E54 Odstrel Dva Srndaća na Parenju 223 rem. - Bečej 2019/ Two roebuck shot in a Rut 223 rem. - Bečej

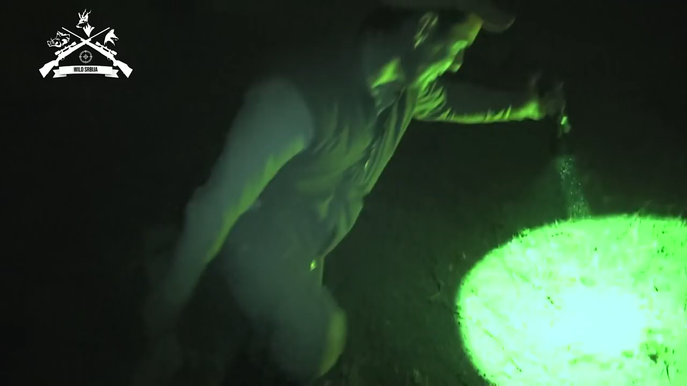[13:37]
Boljeg da si teo nebi. Aj joj, gledaj ti kak' je ovo. Juu, mio.
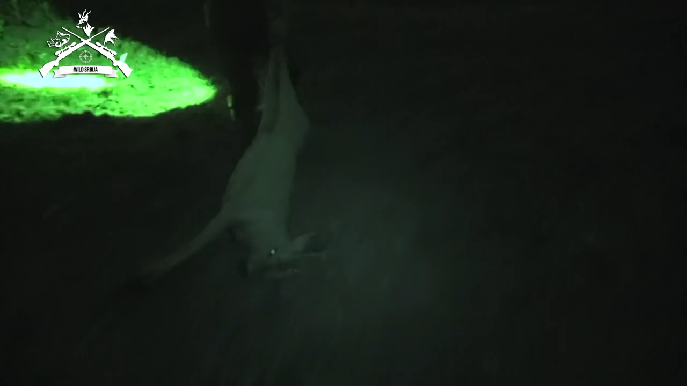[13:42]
Ima tamo je tijel.
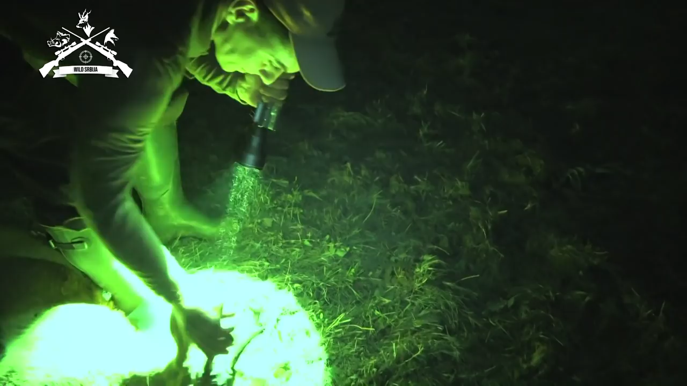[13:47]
Mamo moja. Ja, vidiš te dobar. Što ima kuglicu.
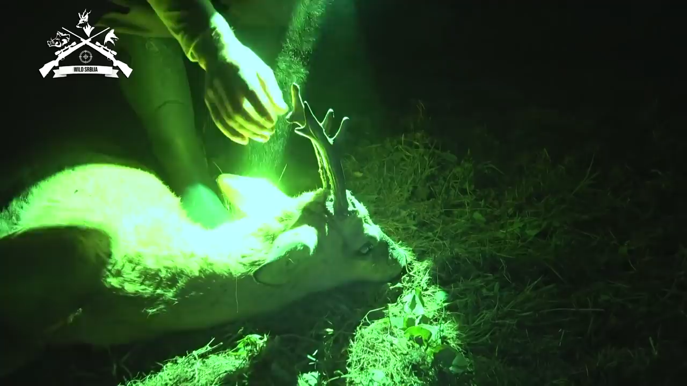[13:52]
Skloni malo ovaj. Skloni malo da je to.